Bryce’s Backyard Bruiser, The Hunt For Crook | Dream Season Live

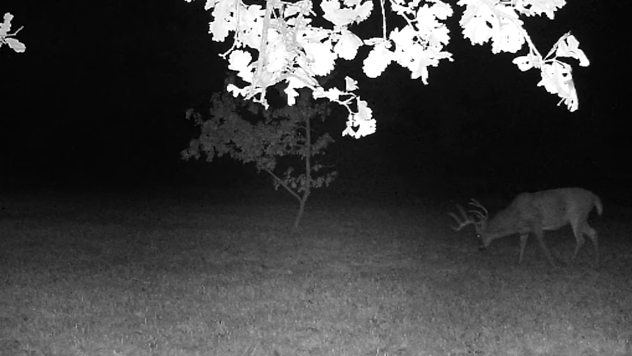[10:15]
So we're so fired up for today, and he was all over the cameras last night, so let's go give her a whirl. Starting to wear me out.